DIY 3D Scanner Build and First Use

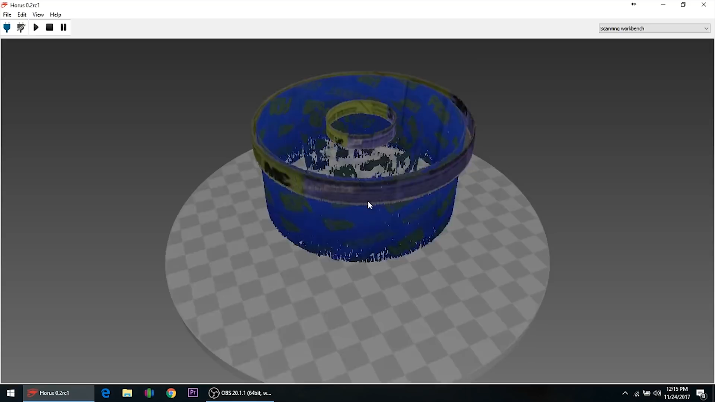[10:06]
I didn't think it would get the inside at all. Like I figured just cut off the top. No, it does. It does.
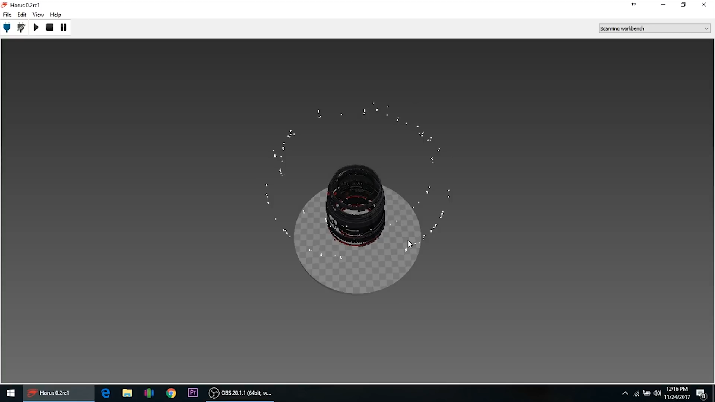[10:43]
So like there was like a little lens inside it, then the outside.
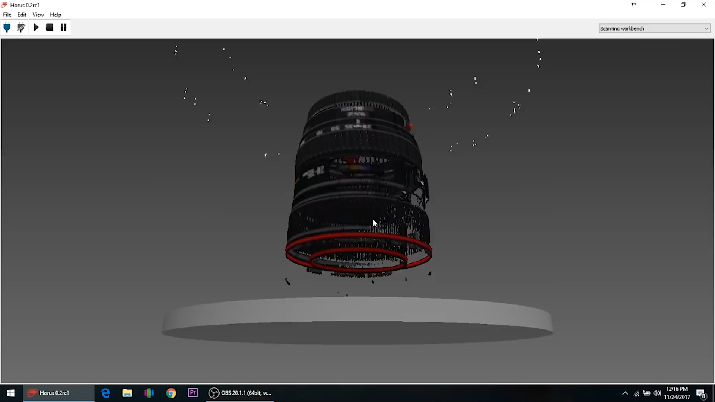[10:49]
And it's also a completely incomplete print, like an incomplete scan.
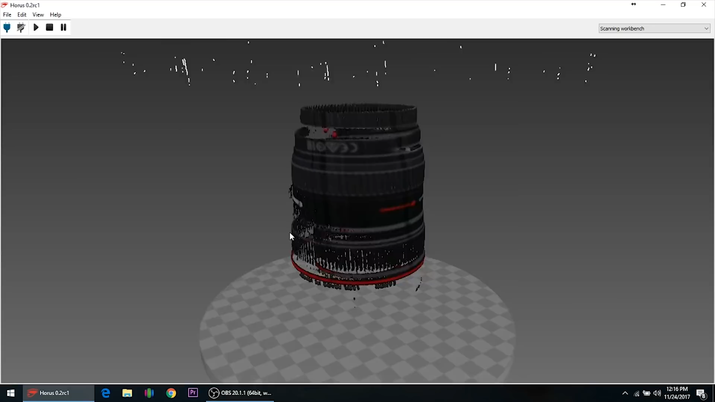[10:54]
Part of it is fairly filled in, but another part of it totally missing. Like, I don't know what's going on there.